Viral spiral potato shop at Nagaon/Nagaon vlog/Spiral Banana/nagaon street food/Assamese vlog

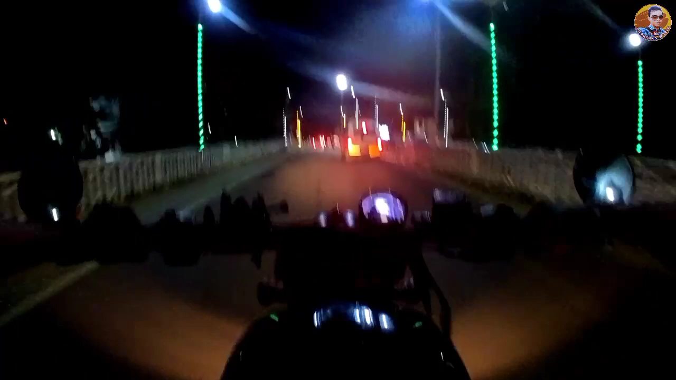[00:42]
Guys, I pay go to the Nagaon town. Our dekhi sa hamar khomgora sa clock tower.
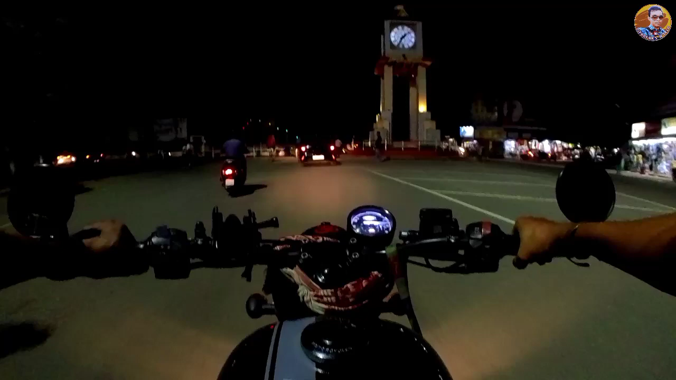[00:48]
Our zehre dukaan khona sa mera Daccaparty phale gote ki amite right side ko maavo lagibo.
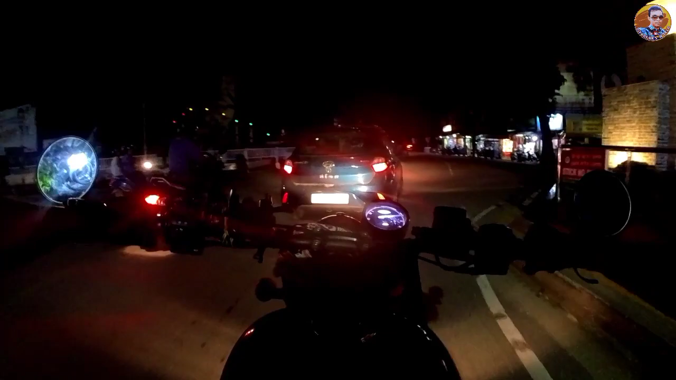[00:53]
Guys, Daccaparty phale kuma hai golu. Our Daccaparty pradi tu rasta mane zilor phale gosa ke phale kuma hai le khomote dekhi bo dukaan khon.